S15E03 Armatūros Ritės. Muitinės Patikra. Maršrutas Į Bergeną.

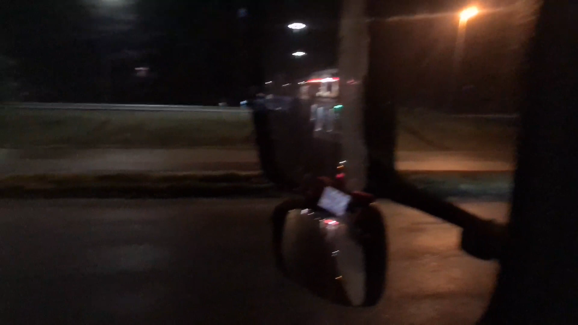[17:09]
nes yra įkalne, bet dabar, kai neslido, tai dzin.
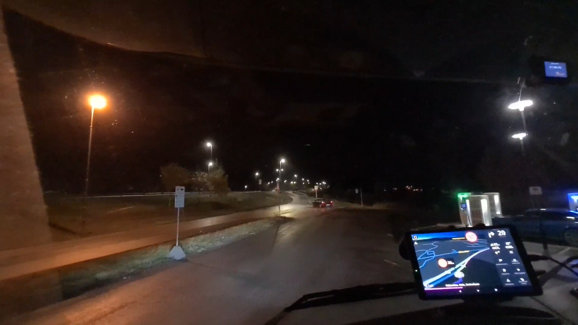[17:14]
Bet, vat, žemos toks patarims, niekad nestoti parkingą, jeigu atvažiuojama, tai, kad į kalną, kokioje Norvegijoje dažnai būnų. Tiesių, tuosiai, po to nebei išvažiuosi iš čia. Nu, gal ir išvažiuosi, bet bus blogai. Gali problemų turėti. Kad po to neišlifuosi, va, ten į kalną, į viršų, reikės važiuoti.
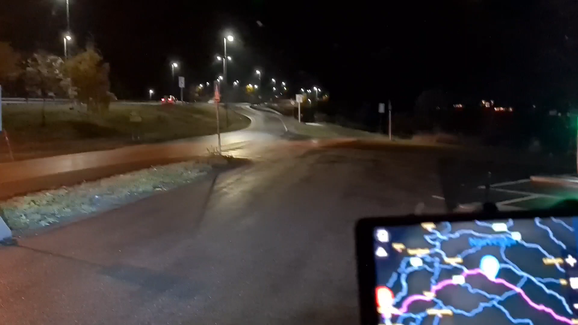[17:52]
Ai, sakiau, dar parodysiu, kaip navigacija veda ir per kur gali važiuoti.